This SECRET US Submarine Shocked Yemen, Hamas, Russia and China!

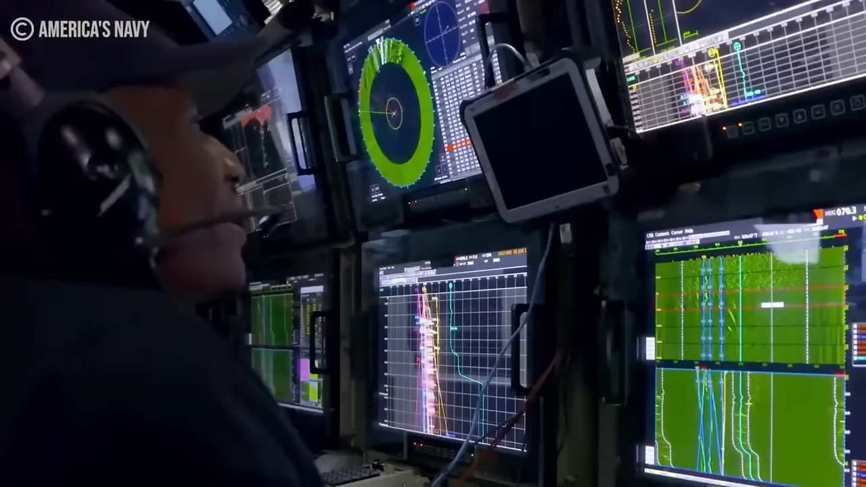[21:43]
The submarine would also be equipped with an enlarged version of the Virginia-class LAB sonar.
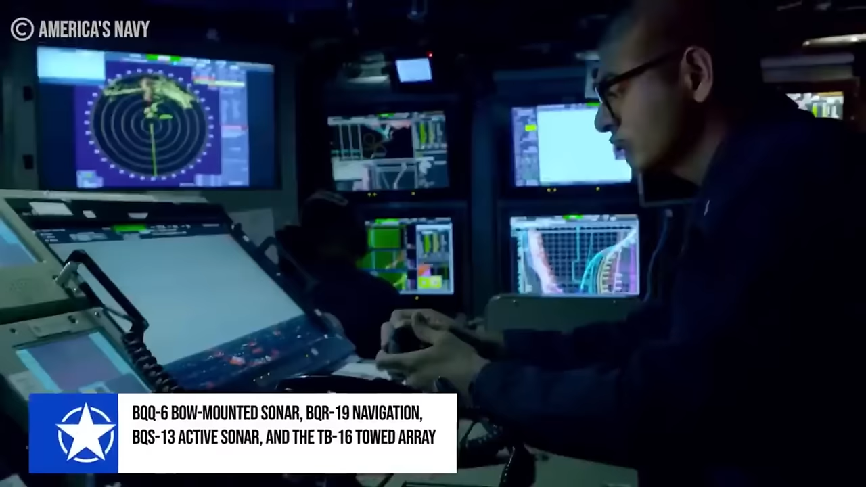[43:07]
Armed with BQQ-6 bow-mounted sonar, BQR-19 navigation, BQS-13 active sonar,
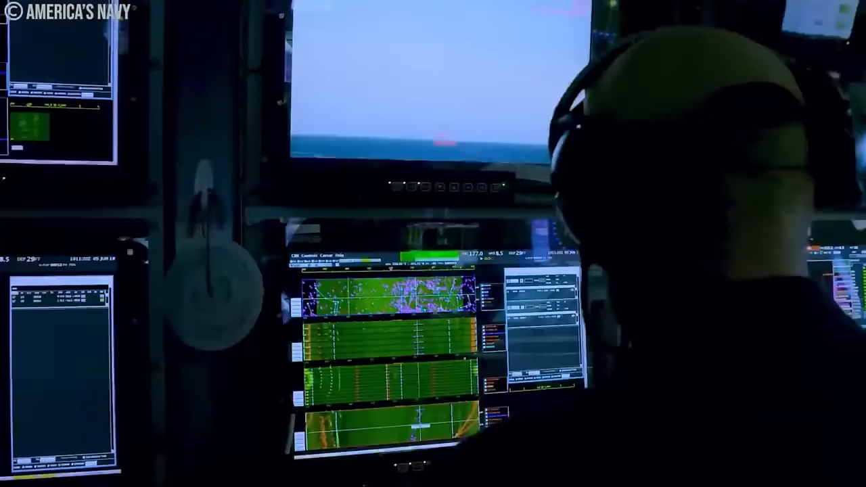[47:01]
this system takes in data from sonars and other sensors and presents it as real-time visuals on the command consoles.